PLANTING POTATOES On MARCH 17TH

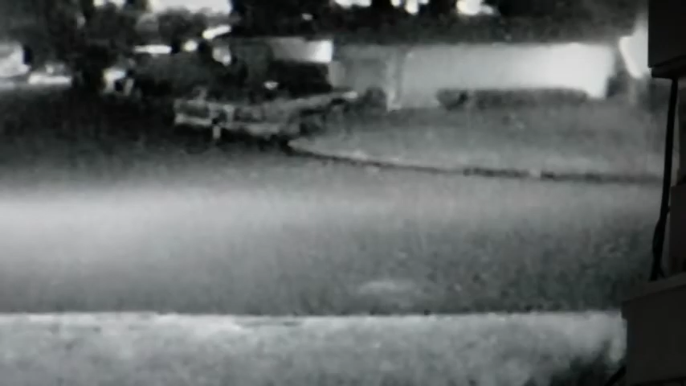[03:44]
Well, there goes the sheriff. It looks like they did another sweep. And that's why there's no more homeless at night. For a week. Maybe two. And then they'll come back in again. Because here comes another sheriff.